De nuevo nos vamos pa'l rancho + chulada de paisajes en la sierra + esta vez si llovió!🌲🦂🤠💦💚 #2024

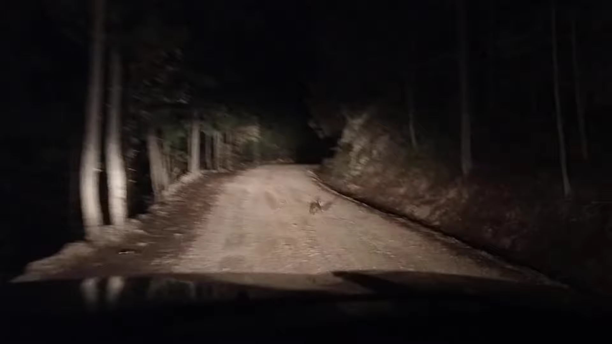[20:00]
Ay, ay, ay, ay, ay. Ay, ay, ay, ay, ay. Corre, conejito, corre, conejito, corre, corre. Ay, ay, no haya ni para dónde. Ay, ya. Ay, no. Ya. Estaba chiquito, ¿eh? Ay. Ay, mira.